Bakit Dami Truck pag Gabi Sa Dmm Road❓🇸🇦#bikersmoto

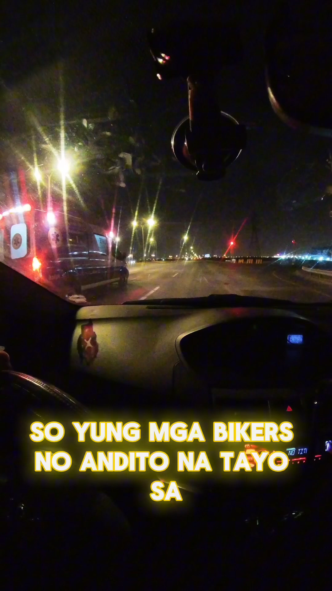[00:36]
so yun mga bikers andito na tayo sa may stop light dito sa may
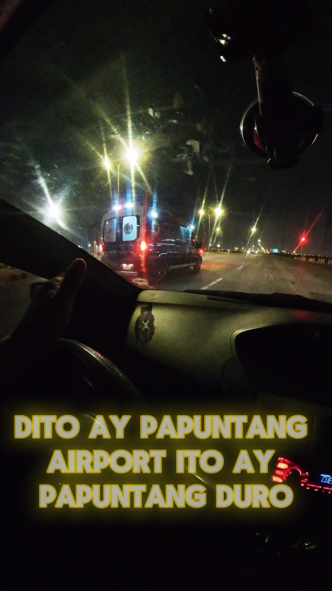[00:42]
pagkakanaga dito mga bikers dito ay papuntang airport dito ay papuntang dulo sa sulo kasi yung mga bikers itong diretso papuntang princess nora
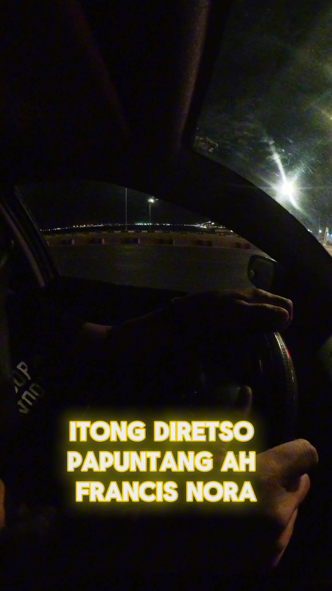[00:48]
itong diretso na to papuntang salman nakastock muna tayo dito mga bikers
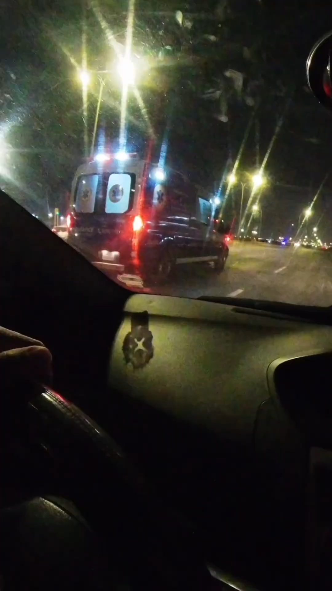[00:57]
ang bilis ng ambulan siya mga bikers kanina kasabahing ulan doon sa stop light
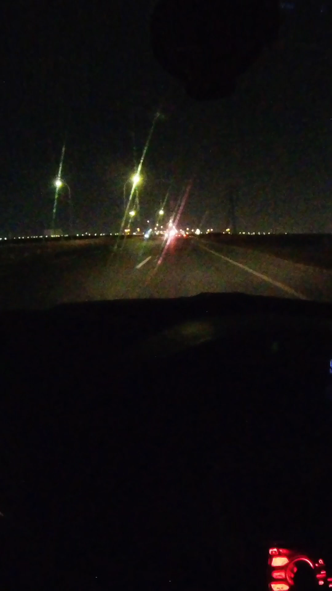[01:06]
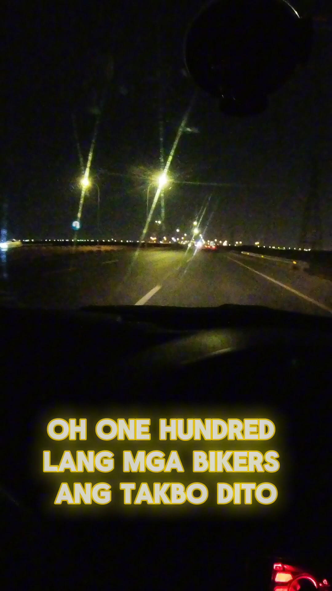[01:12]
dito 100 lang yan 100 lang mga bikers ang tako dito hindi ka lalo pwede lumag pa dahil may kamera doon sa dulo mga bikers
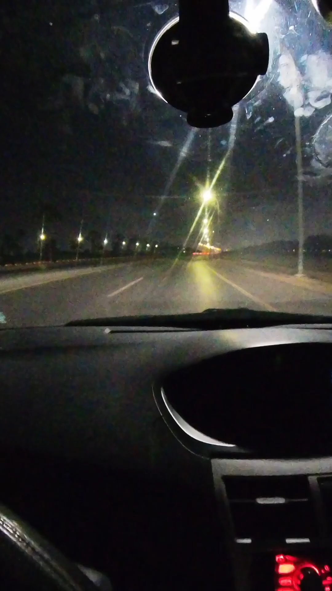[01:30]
itong kalsahan na to napagayaw na may kamera ang dalawa tayo dito may kamera pipitik yun eh at least nang taklo natin ay wala paraman isang daan ayos lang yun
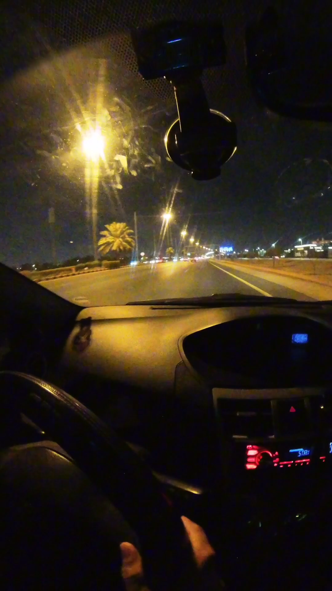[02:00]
so yung mga bikers dito natin sa arco dito sa princess nora
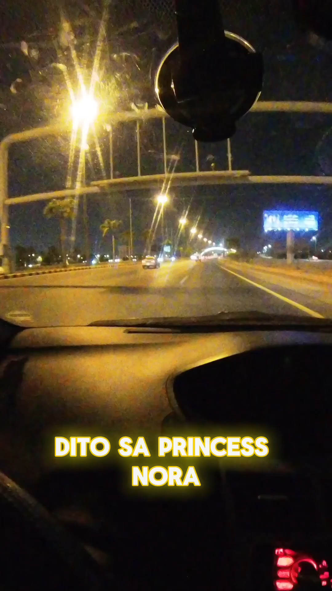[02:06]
malabit-labit na tayo baybay ano lang ah baybay na natin itong gilid na itong mga bikers ng kalsahan na na to
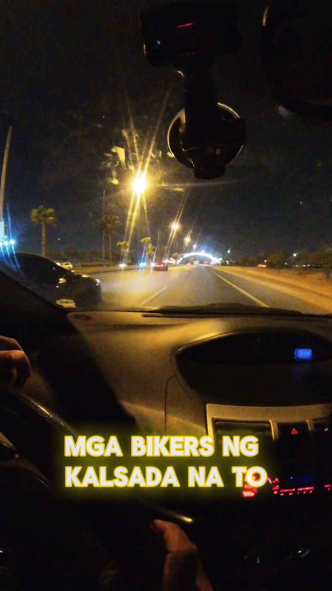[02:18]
dahil ah siyempre naman tayo na magmadali din tamang takbo lang mga bikers ng pinatawin ah
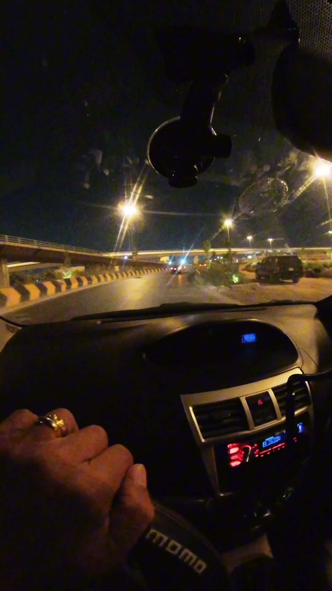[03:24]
paakyat doon sa damam road yan ang kita nyo naman itong kalsada na itong mga bikers kaganda
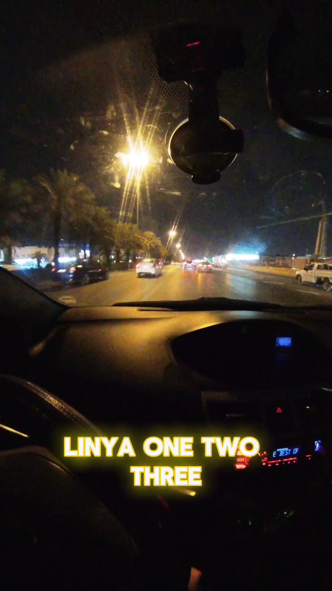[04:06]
1,2,3,4 bali apat na lane dito tayo sa pangatlo yun o may panguli pa kasi dyan sa
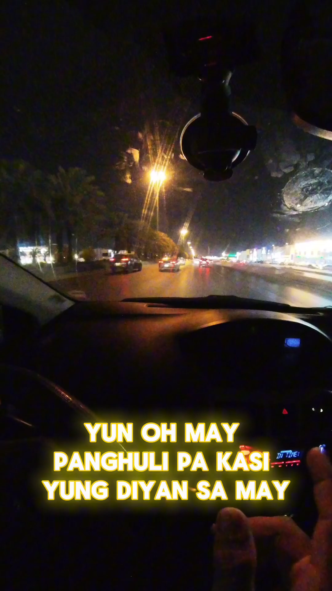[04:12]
may bandang kanan natin ay lumulabas dyan o punta doon sa shoulder as ano service road pinaka service road mga bikers kaya ito tayo dito lang sa ano
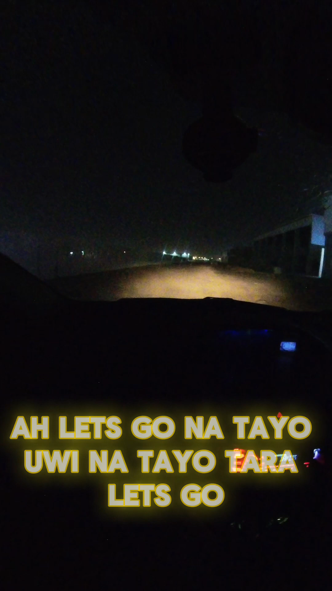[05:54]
So yung mga bikers no, uwi na tayo Tapos natin mag dito sa school Let's go na tayo, uwi na tayo, tara, let's go
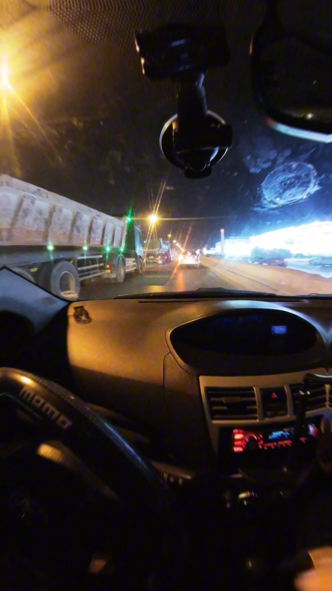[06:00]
So yung mga bikers no Dito tayo sa damam, grabe truck na naman ng mga bikers So kita nyo na naman ba,
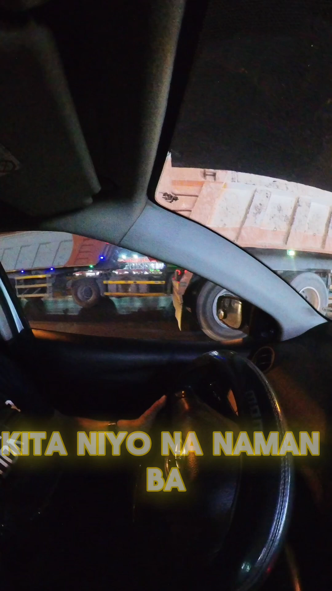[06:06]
siksikan na naman itong mga truck dito
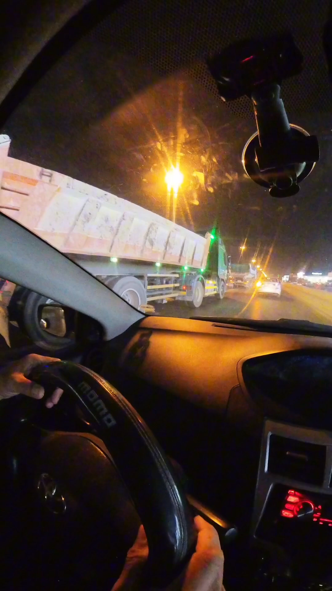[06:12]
Talagang pura mga damtruck dito
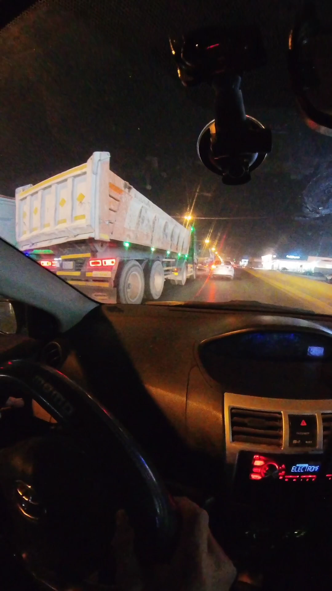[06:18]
Yun oh, kita nyo naman siksikan dito, grabe
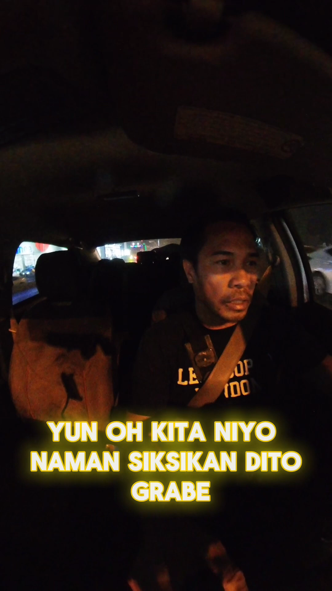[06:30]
Magkita nyo ba may mga bikers Ang pura mga truck no
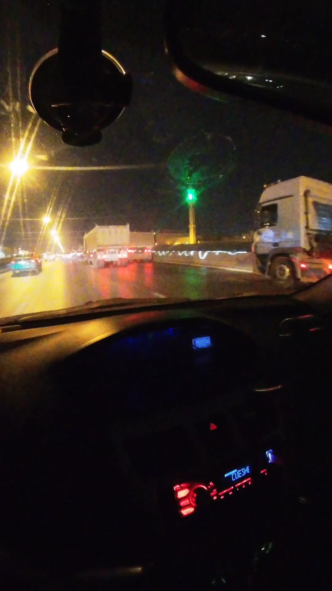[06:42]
Lalaki Lupit na mga truck dito mga bikers no Bahuwi na tayo nito, ang oras natin na ay alas sa 11 na ng gabi mga bikers